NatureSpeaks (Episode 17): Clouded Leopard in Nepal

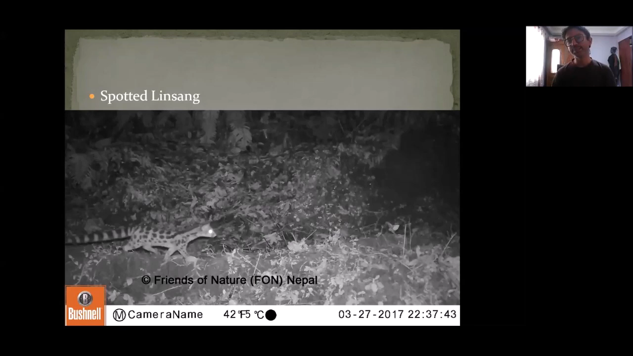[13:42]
So, that's why it is, uh, very important. So this species has never been recorded before. So after this photo, there, there have been some other photos of this species also in Eastern Nepal.